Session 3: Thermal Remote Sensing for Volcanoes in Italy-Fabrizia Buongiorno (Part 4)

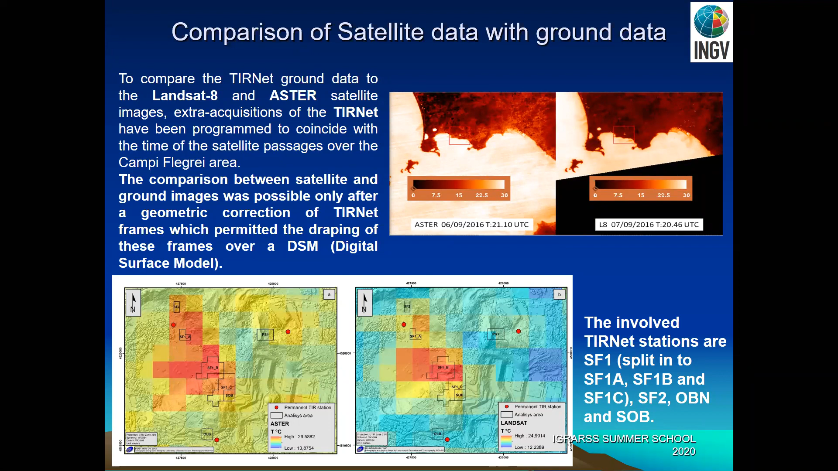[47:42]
with the view of the camera that you see in the black box are the cameras and that the pixels. So then we compare the data that were acquired not only in one or two images, but in a time series of different years. So that's another case of another acquisition. But that's what we get.
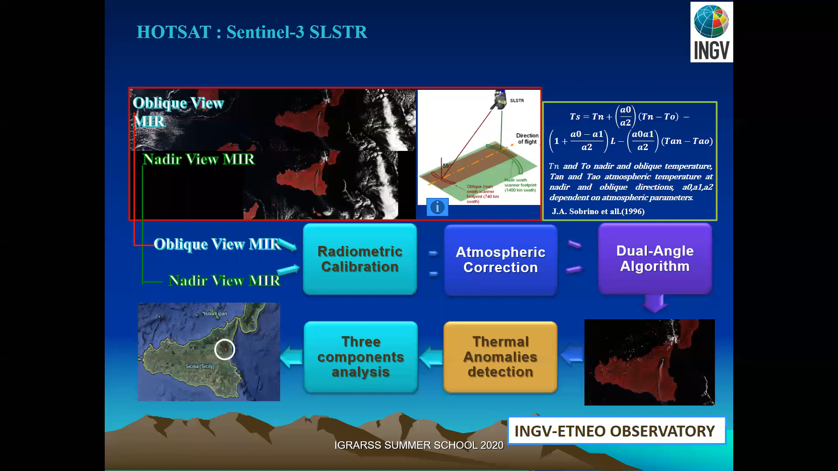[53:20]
detect thermal anomalies. Okay, and in this case, they made a test with echo stress to understand the radiant flux